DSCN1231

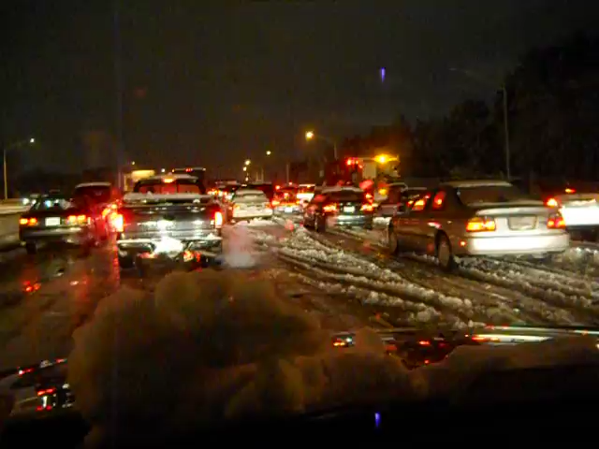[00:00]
Okay, here's also part of the problem, why the traffic is so horrible. People just abandoned their cars, like right in the middle of the road. Here's one that's abandoned. And so then everybody has to kind of figure out, okay, where's the lane, where we're going to go. I don't know, they may have run out of gas or something, I don't know. Right now we're kind of driving on ice. And actually that person, there's still a person in that car.